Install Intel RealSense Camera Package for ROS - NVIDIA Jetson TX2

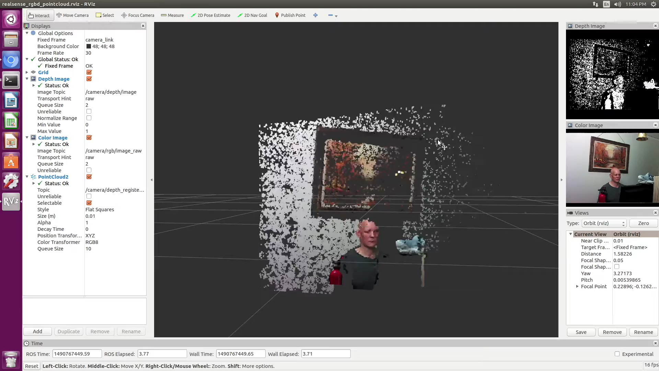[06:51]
Okay, so let's move this around a little bit. You can see we're rather spotchy right now. Let's fix that. Let's open up another terminal.
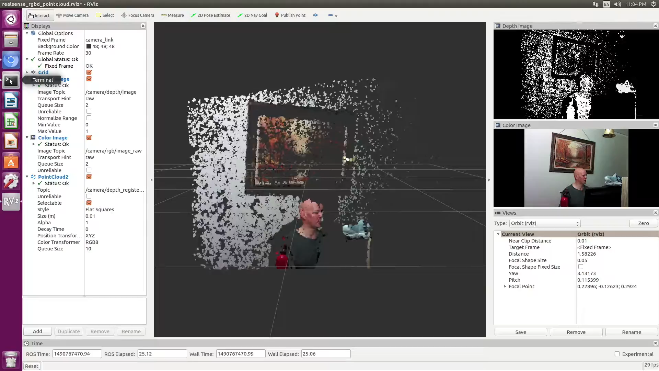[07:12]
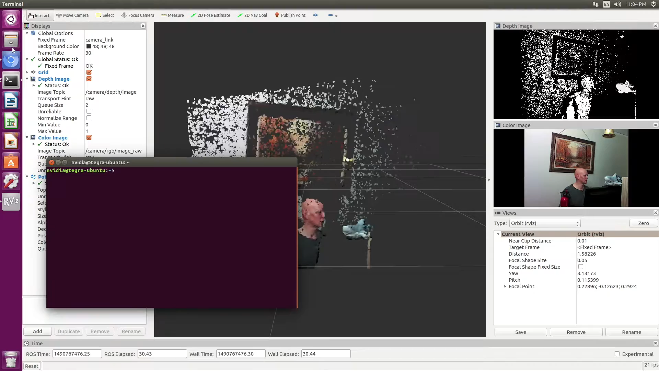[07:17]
We will run our camera configurator.
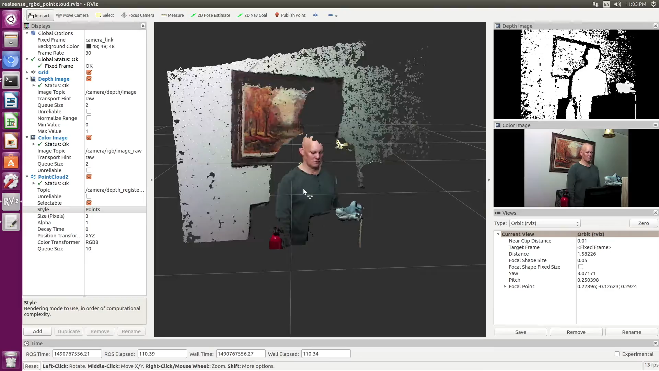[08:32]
So you can see you get a pretty good point cloud out of this.
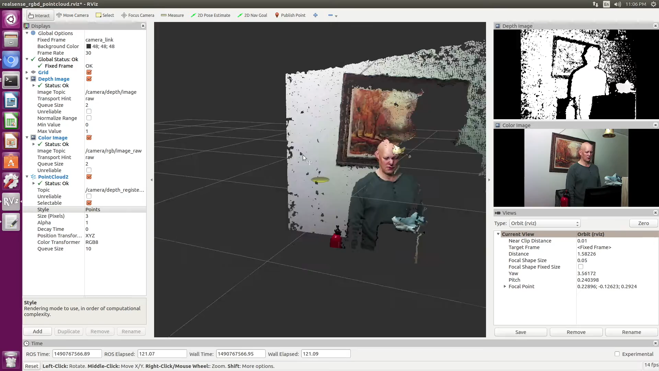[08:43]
You can see the separation between me and the shark.